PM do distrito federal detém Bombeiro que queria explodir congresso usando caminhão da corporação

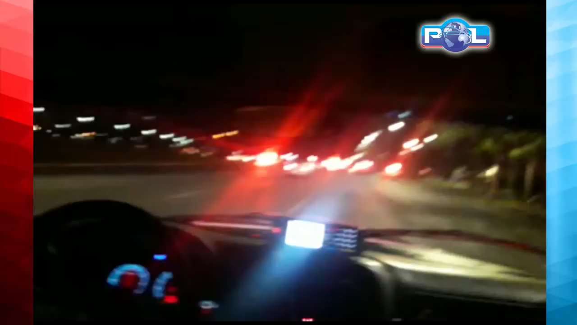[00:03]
Quer ver? A gente vai dar uma olhada pra ninguém. Tem um carro atravessando na frente aí, pessoal. Acho que isso é um águia. Eu tô bem, vou no congresso. A gente tira ele, eu tô passando na frente.
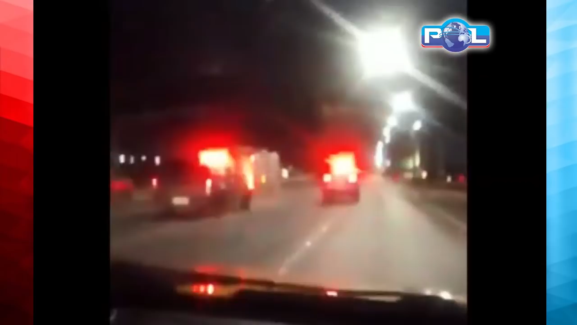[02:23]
Catedral de Brasília. Ok, então. O pneu do carro tá estourado, afasta, hein? Afasta! Caraca, meu irmão! Tenso! Perdeu o controle! Perdeu o controle!